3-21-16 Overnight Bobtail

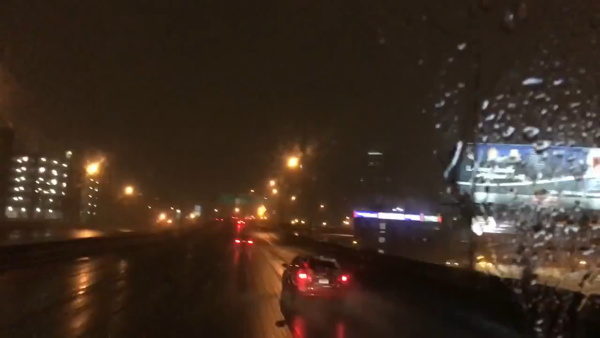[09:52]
It's only 5:15 and there's already fair amount of rush hour traffic here in Hartford. My sister went to Trinity College, so I've been here a couple times. 66 miles from Schneider Drop Lot in Shrewsbury. We're supposed to pick up an empty trailer.